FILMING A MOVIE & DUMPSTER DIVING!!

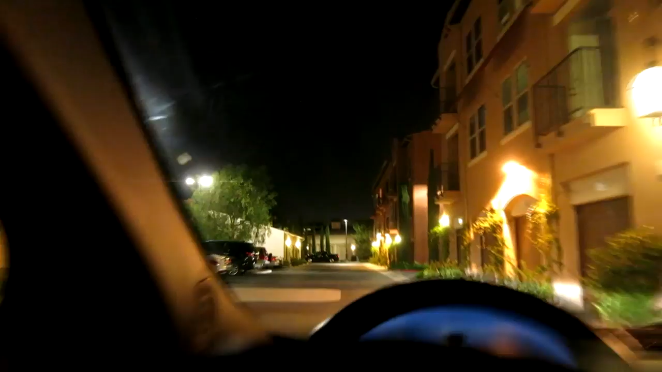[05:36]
I think I see a car coming here. So we're just going to kind of pull off right over here. Go ahead and shine the camera on over this way here.